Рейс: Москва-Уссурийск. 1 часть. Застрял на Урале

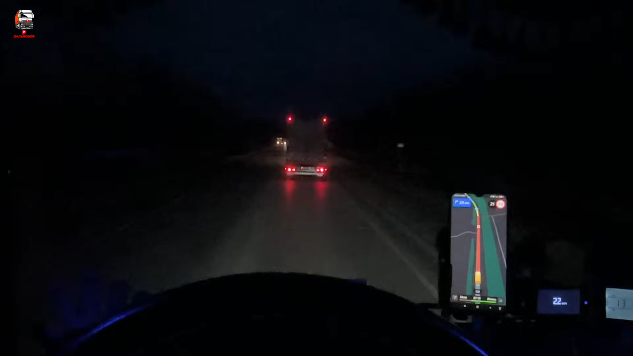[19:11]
тут авария, пробка образовалась, короче. Что-то там кто-то говорит, что не спите ночью. Тут ему в ответ, а сам ты что не
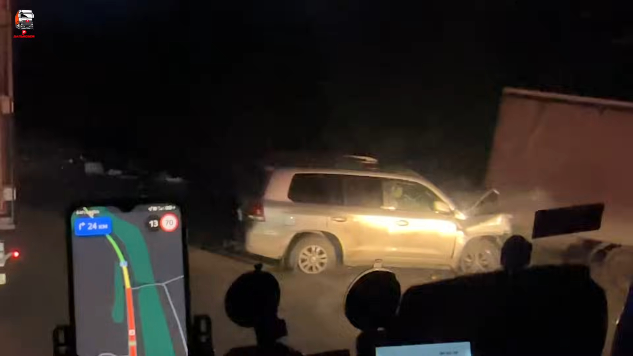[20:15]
Ни хрена тут. Вот это да. КамАЗик еще пострадал. Ни хрена тут. Да нет, давно, да, парни, сэр.